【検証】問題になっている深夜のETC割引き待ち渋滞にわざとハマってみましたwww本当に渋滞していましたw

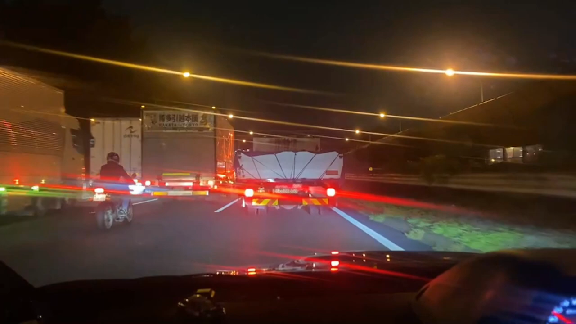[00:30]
今時刻は24時なんですけれども透明高速でねビタ止まりするぐらい渋滞ができてるわけですよ今ちょうど24時ちょうどですねこれがですよ問題になっている24時を超えると料金が安くなりますよね高速道路のそれの待機をしているトラックたちですよこの渋滞は
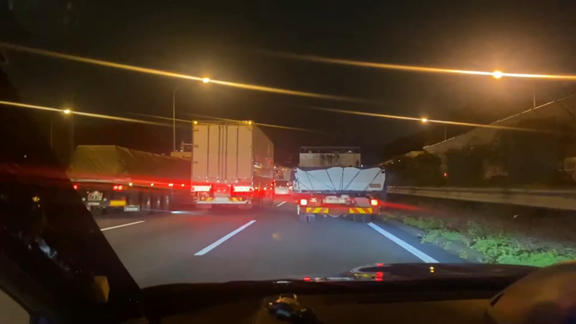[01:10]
で24時を超えないと割引が適用されないんでそれまでみんな待ってるらしいんですよね完全に止まって今それがね問題になっているんで現実はどうなのかと本当にそんなことが起きているのかとちょっと見に来たんですけどマジで渋滞してますマジで止まってる今もう24時1分で1分過ぎたところなんですけど
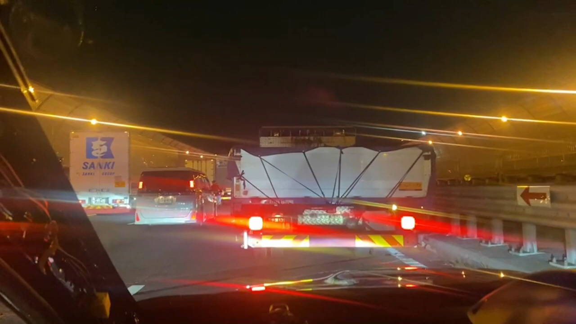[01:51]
こんなにも混んでるとかね思いませんでしたすごいなちょうど工事してるわ車線規制ってかやった
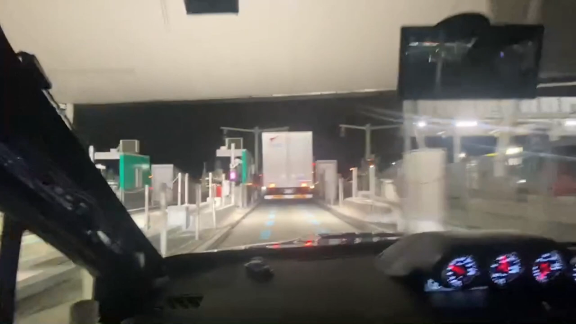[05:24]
ここからはもちろん流れると